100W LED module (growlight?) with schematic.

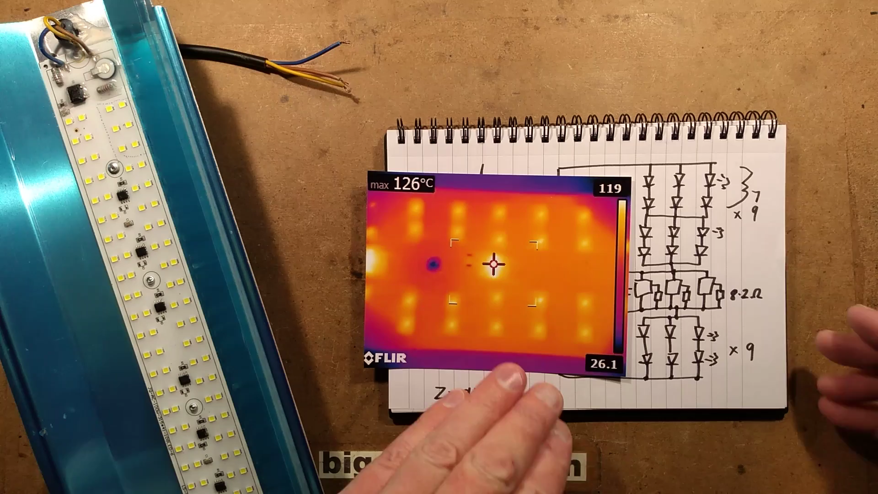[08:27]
On screen: max 126°C
went up to 160 degrees celsius When this was operating in open air in a room that was at an ambient temperature of 15 degrees celsius So the chips are the bit that gets hottest The leds don't get quite as hot And the current initially through this started at 410 milliamps Which equated to about 95 watts Then after it had been on for a while it stabilized at 370
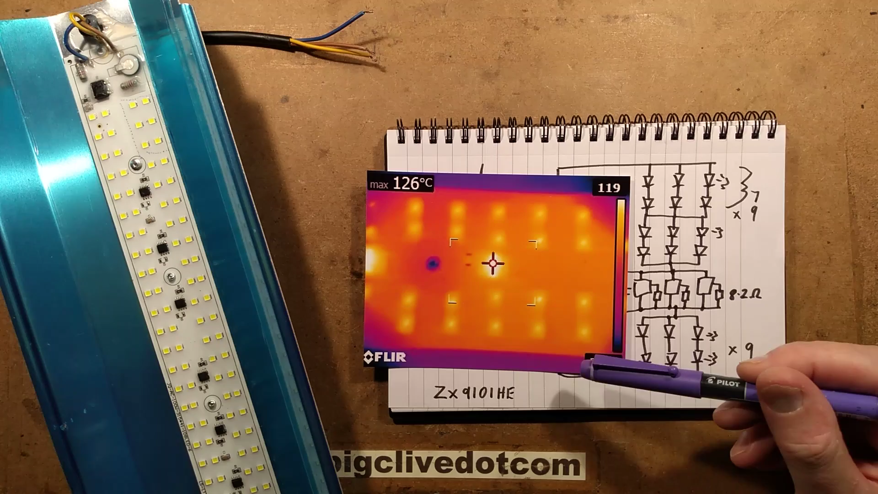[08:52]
On screen: max 126°C
milliamps Which equates to 71 watts Once it had reached sort of equilibrium temperature But